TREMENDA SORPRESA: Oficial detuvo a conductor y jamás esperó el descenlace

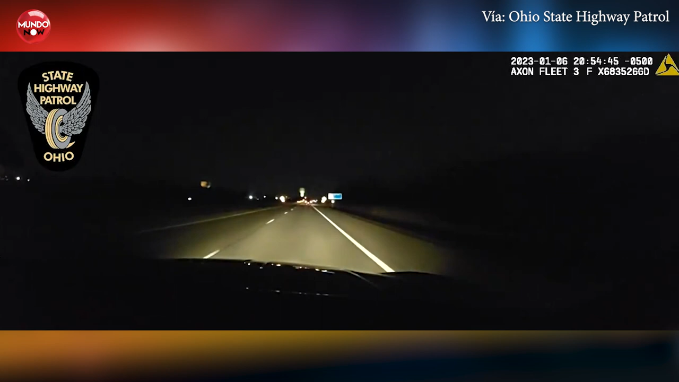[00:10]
Un oficial de policía de la patrulla de carreteras del estado de Ohio, Estados Unidos, realizó una persecución a un conductor, ya que éste conducía de una manera imprudente. El conductor del automóvil no se detuvo hasta después de un largo tramo de recorrido. Todo indicaba que coincidía con la descripción de un sujeto involucrado en un tiroteo cercano al lugar.